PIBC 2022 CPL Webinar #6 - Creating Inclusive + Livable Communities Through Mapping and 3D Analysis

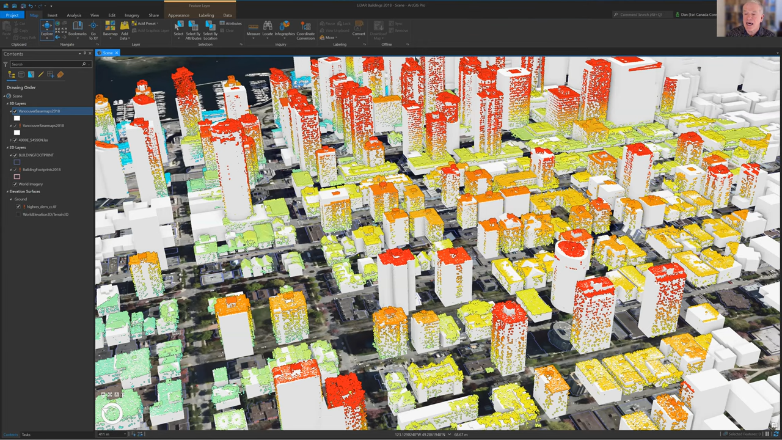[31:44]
which is a guided step-by-step tool to convert LiDAR to level of detail 2 or level of detail 1 buildings and trees, as you see here.